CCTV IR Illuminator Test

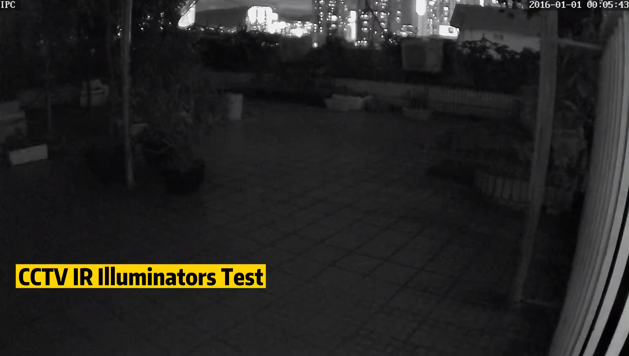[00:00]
This is actually a 1080 resolution IP security camera. Well, the night vision is not desirable. Let's try this little gadget. It is a small IR illuminator. Well, see here it turns out a totally different world. Very clear image. The infrared LED comes with 8 IR area with 80 degree. It stretches quite wide view for the cameras.
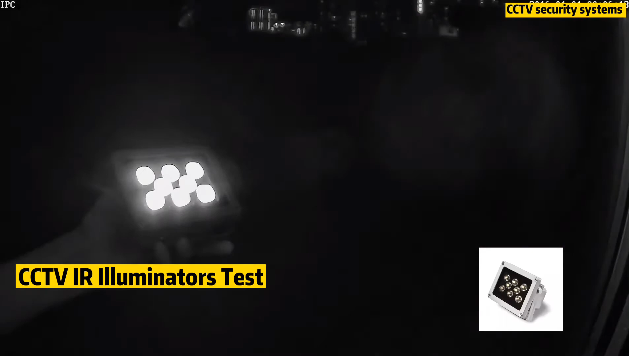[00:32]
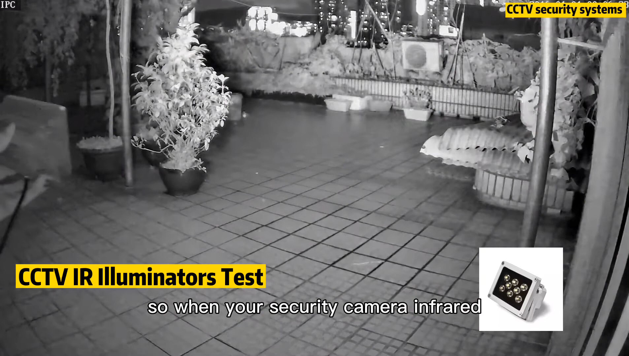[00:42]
So when your security camera infrared night vision is not lighting up the night, you probably need to add an IR illuminators to your system. The infrared IR illuminator will light up the area for your security camera to capture everything, even in complete darkness. Okay, that's all. Thank you for watching.